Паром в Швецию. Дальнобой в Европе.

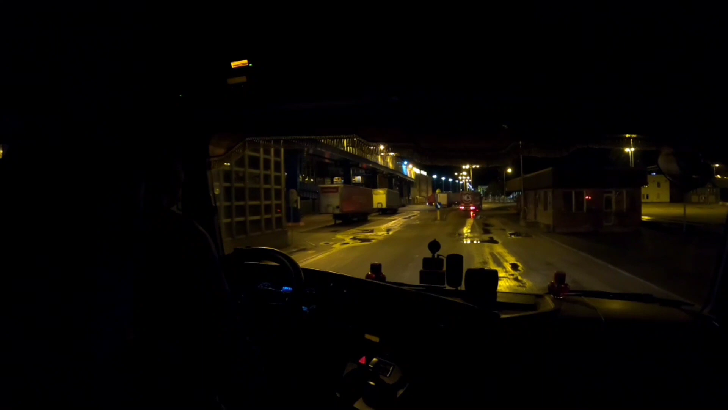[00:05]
Снова в эфире. Заезжаем на паром.
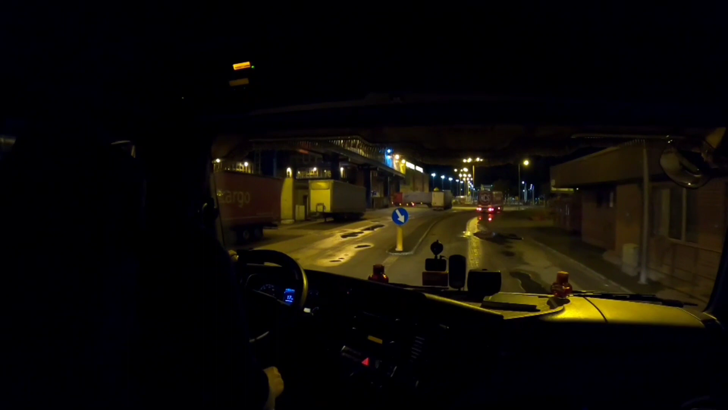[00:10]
Нахожусь я сейчас в Польше. Это город Свиноустье. Едем в Швецию.
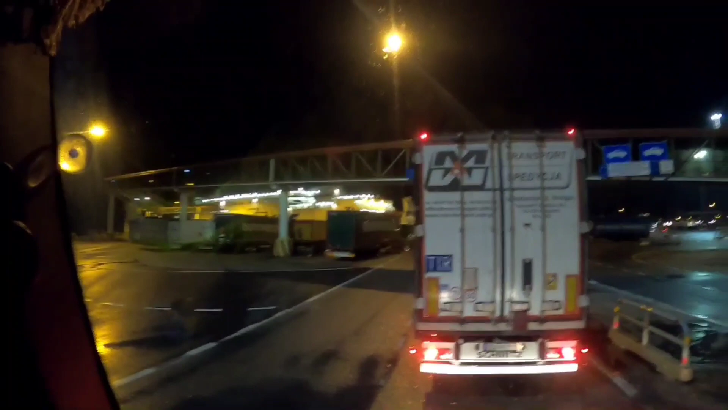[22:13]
Вот наш билет. Здесь немножко по-другому, не так, как со стороны Польши. Тут дается тоже такой билет.
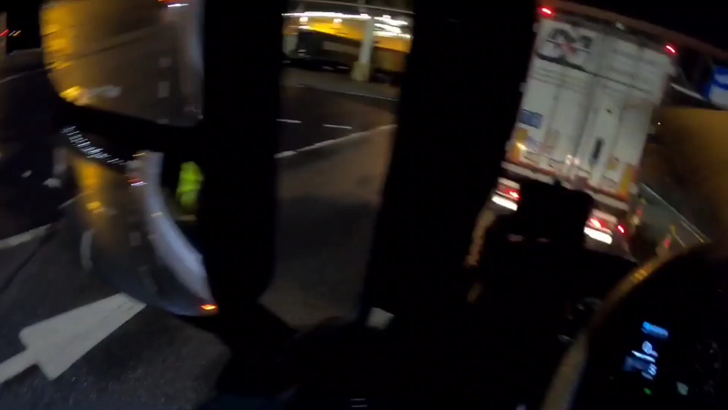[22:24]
Вот по нему въезжаем. Паузу я еще не срываю. Я еще рабочую смену работаю. Я в рабочей смене успеваю зайти на паром. У меня было 3 часа сейчас на парковке. А 3 плюс 9 разрешается на пароме делать. Так, будем заезжать опять задом, как и в прошлый раз. Вот выстраиваются коллеги.
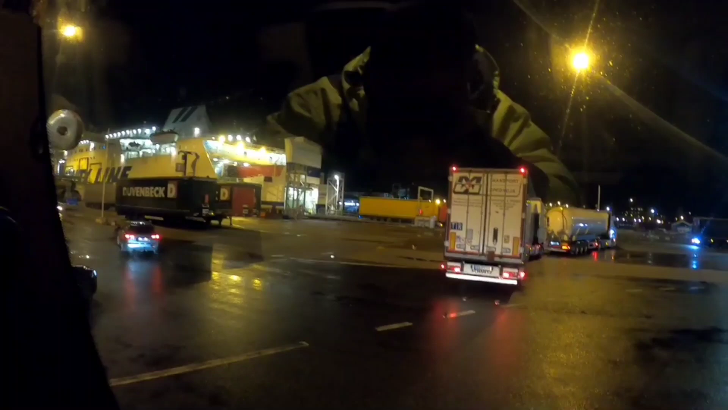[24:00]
Первая палуба, первый этаж. Задом. Зато выезжать простенько.